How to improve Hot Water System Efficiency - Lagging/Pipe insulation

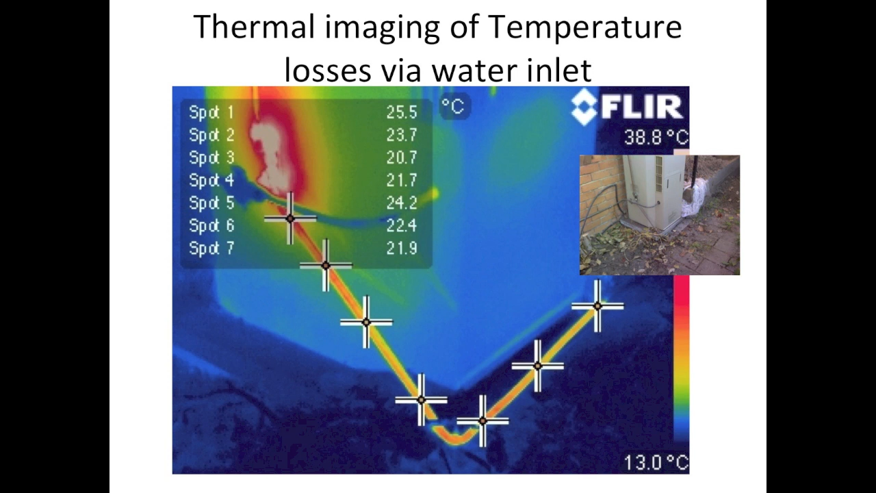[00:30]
On screen: scale top 38.8°C, scale bottom 13.0°C
line coming into your hot water service also dissipates temperature from your hot water system
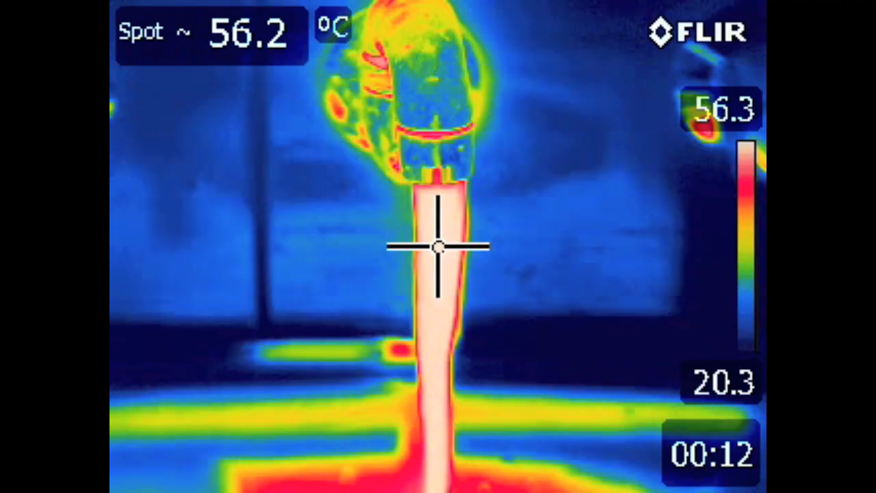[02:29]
On screen: spot 56.2°C
Turning on the hot water tap in this installation produced some great results.
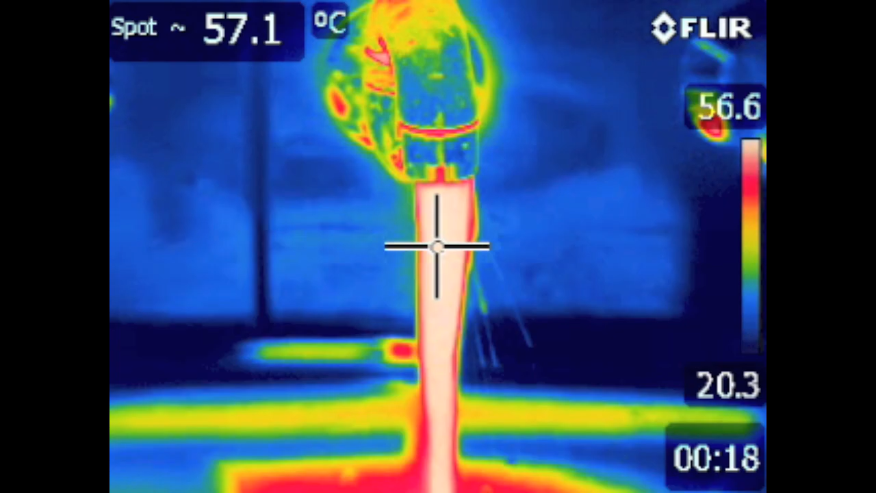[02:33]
On screen: spot 57.1°C
Masking tape was used on the reflective lagging because reflective material is very difficult to read temperature off.